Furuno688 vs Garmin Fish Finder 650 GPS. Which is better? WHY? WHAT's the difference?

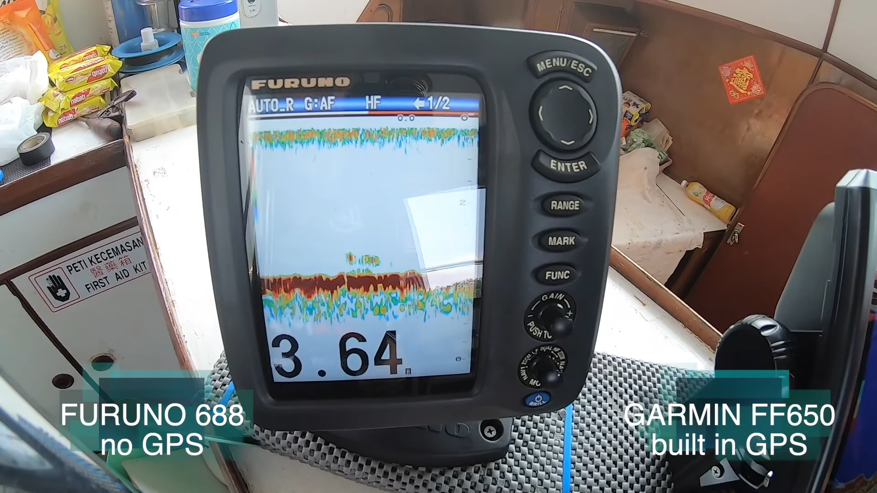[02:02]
In the sense that, hey look,
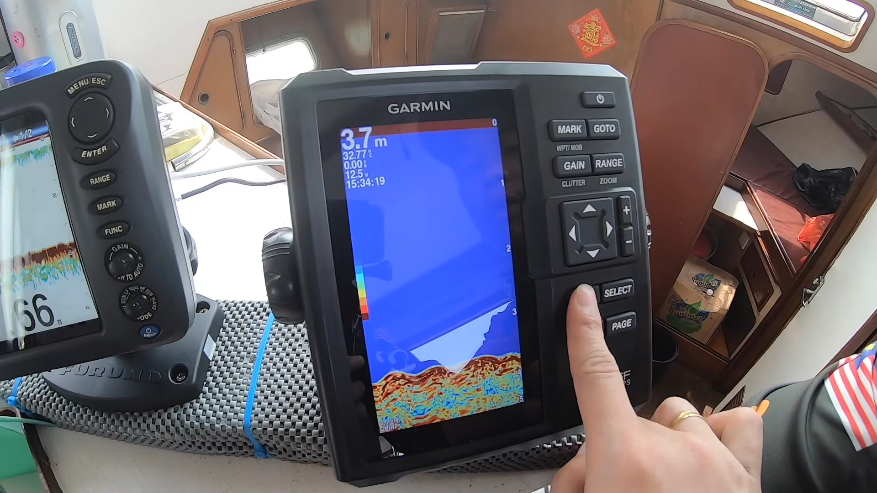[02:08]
On screen: depth 3.7 m
there is a fish finder, there is a map come all in, so it makes my life much, much easier.
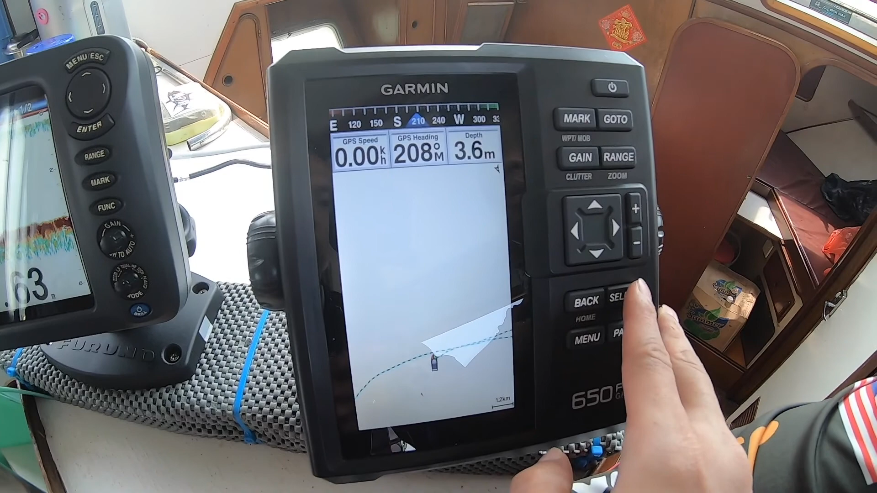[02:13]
So it's just one unit to navigate all in all, yeah?
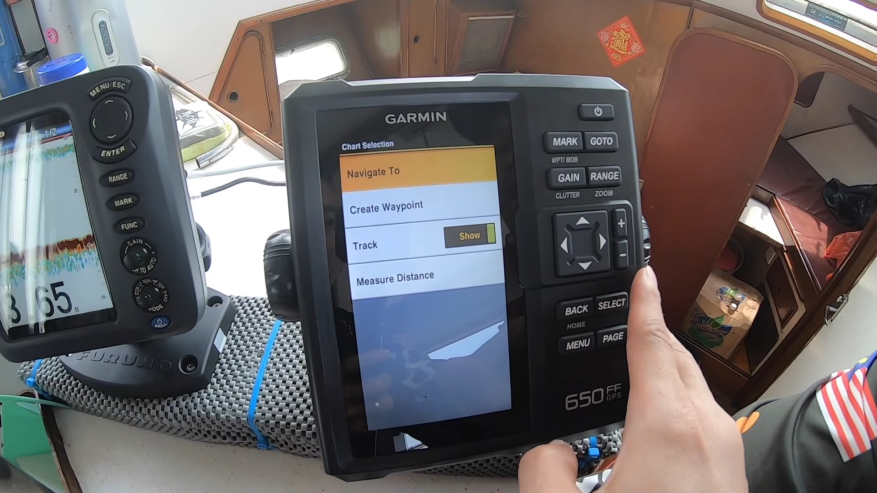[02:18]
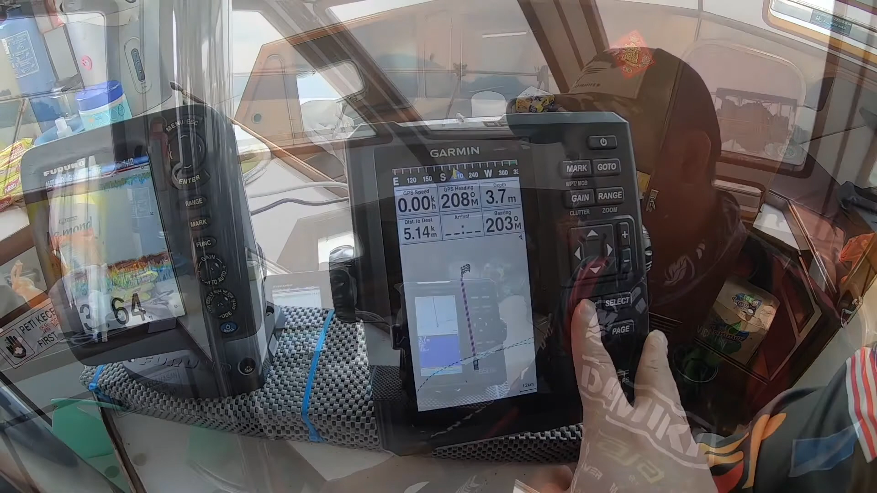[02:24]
Alright, so the other second point I'd like to highlight in terms of the Garmin versus the Furuno is the capability of doing the sonar recording in terms of viewing of the data.
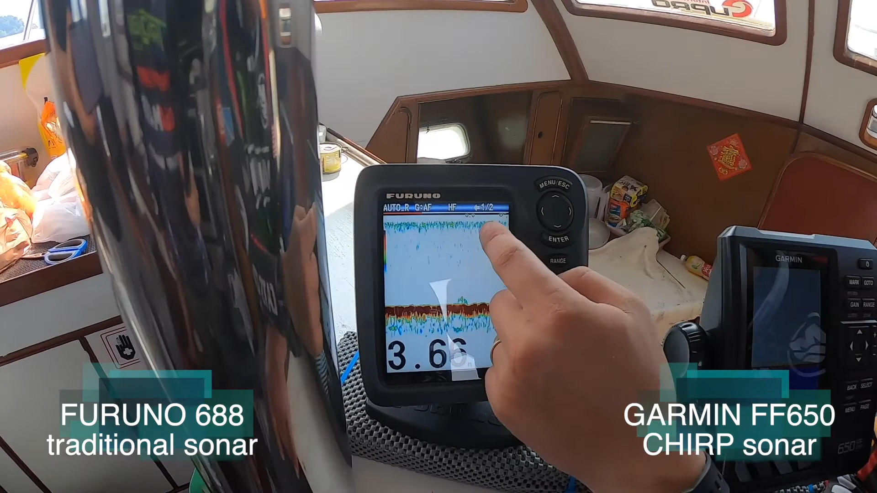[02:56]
so you can actually see there's a lot of bubbles going around, the scan were like all over the place.
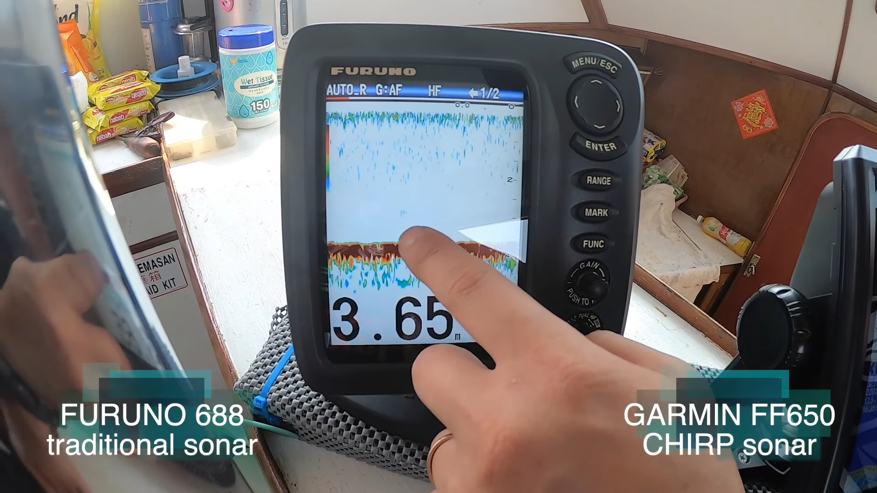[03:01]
On screen: depth 3.65 m
If you think this is fish, let's look at the Garmin side, I don't see anything on that part.
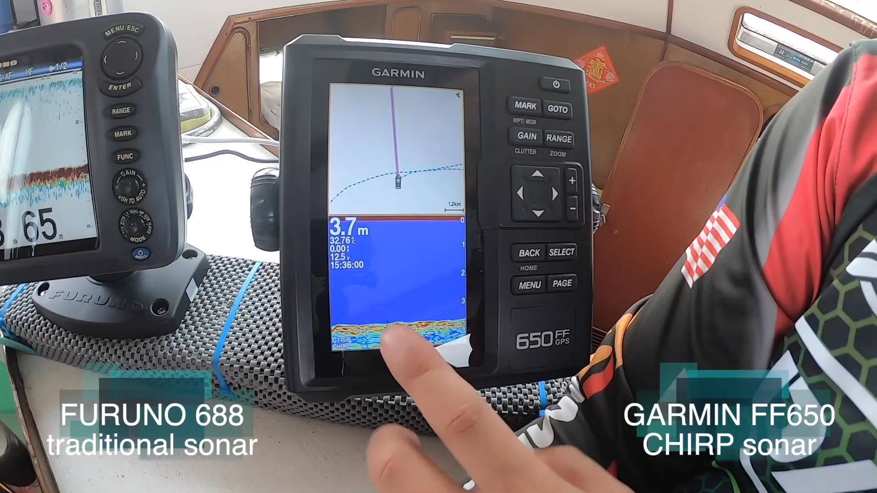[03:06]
On screen: depth 3.7 m
So the accuracy of the sonar in terms of the Garmin is much much better, because you see there's no bubbles,
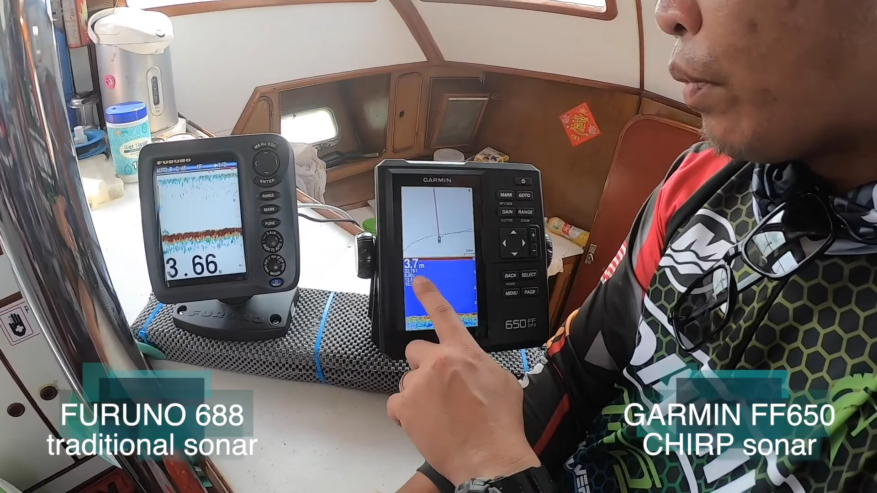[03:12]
there's nothing and it's just a regular gain, I didn't do any adjustment, this is as standard as it could be. And here itself you can see actually there's quite a number of gain.
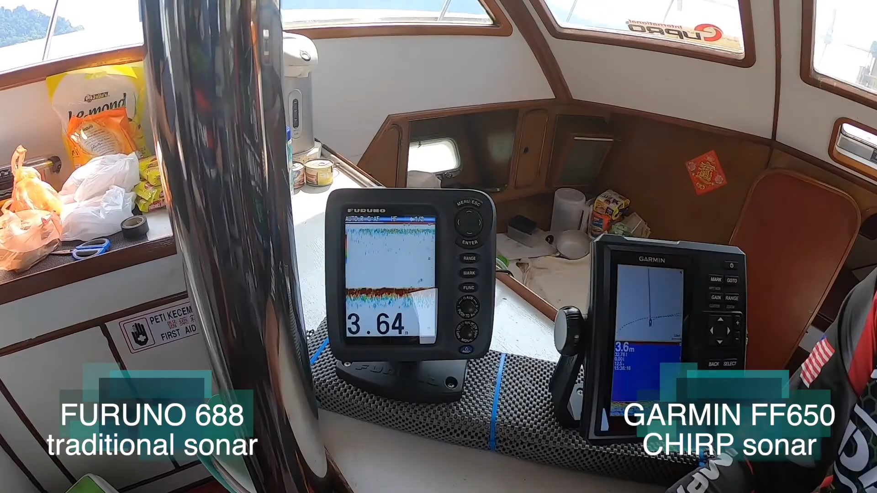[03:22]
So, a lot of all the noise, and again, if this is fish, it's not present over this site. So this is much more accurate.
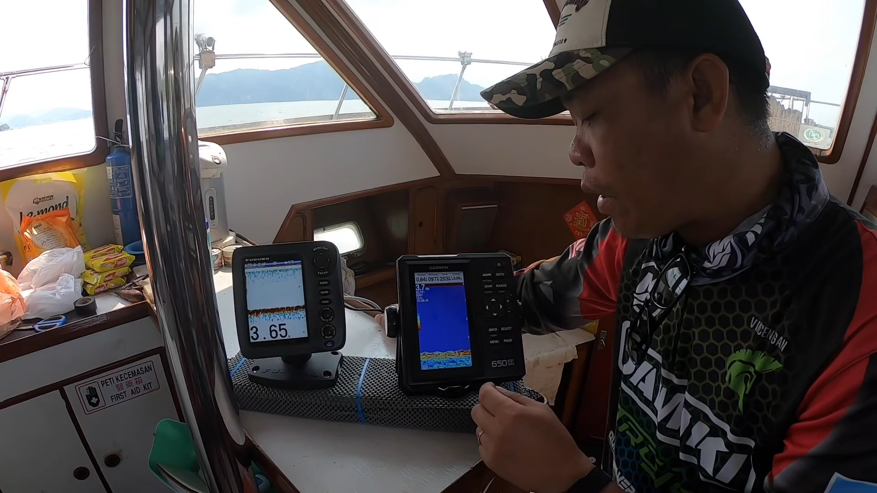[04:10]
But hey, look, Garmin can do something a bit more different, where I could do a colour separation, just like how we do Photoshop and all that.
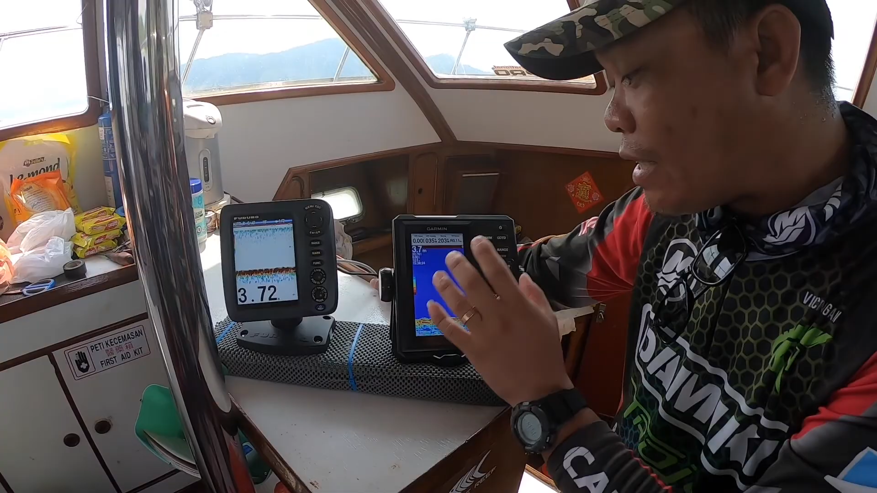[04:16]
In this case, I could remove certain colours that I don't want to see. Come, bring along, I'll show you how to do it.
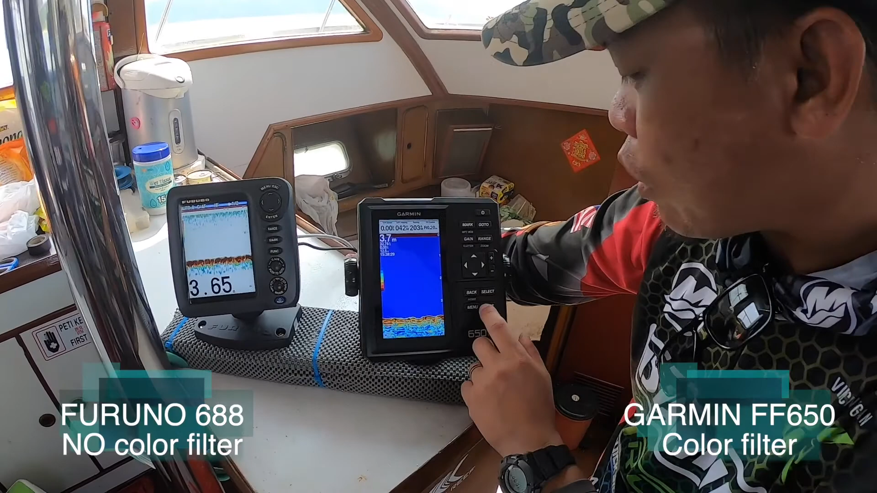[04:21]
Say for example, I don't want to see certain part of the yellow, so what I can do is basically I just press a menu,
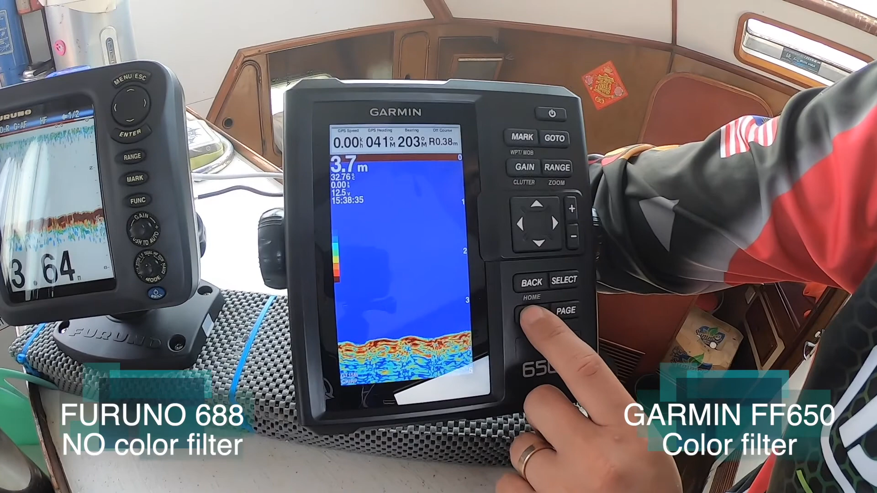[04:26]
alright, I'll go to Sonar Setup, and over here I'll go for the appearance,
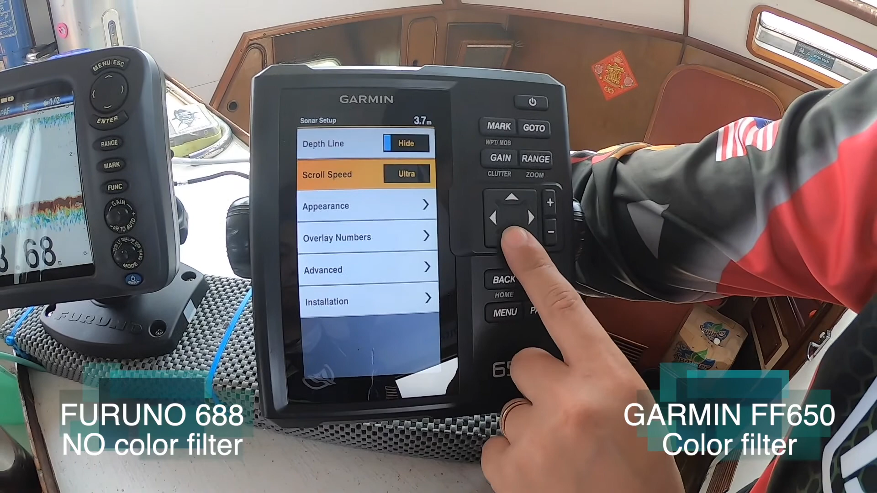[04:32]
then I will go for the colour filter, yeah.
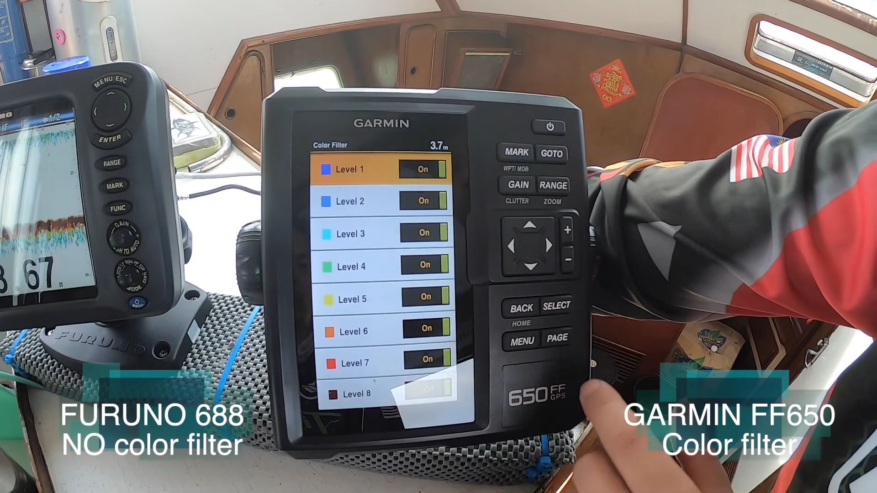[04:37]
So under the colour filter, we have the range of colour, which all, at this current point of time, everything is turned on. So here, let's say I don't want to see the black colour part of it. So I'll just go, hey, I'm going to turn off, turn off the black colour part of it, okay, so now it's off.
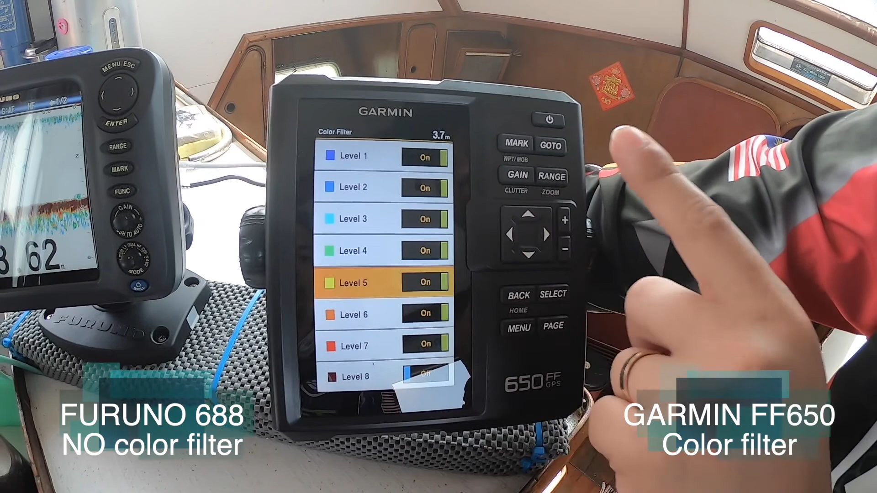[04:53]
So let's say I don't want to have the yellow colour part of it, so I'm going to turn it off, okay. So it makes it easier to do a quick demonstration,
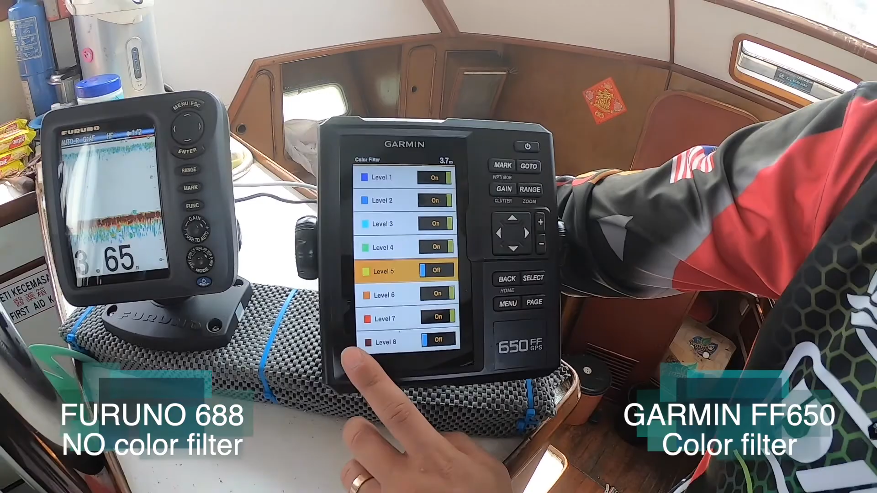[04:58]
so because we see the black, the yellow, let's take something on the blue, let's remove the blue part, where the soft part, I don't want to see about that, okay.
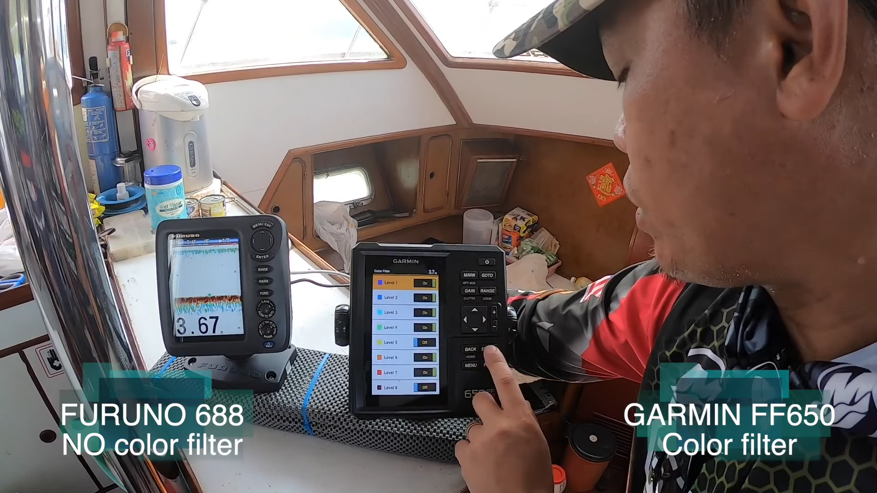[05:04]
So from here, you are able to see my screens are now very straightforward. So I don't have the light blue, number one, I don't see any more yellow,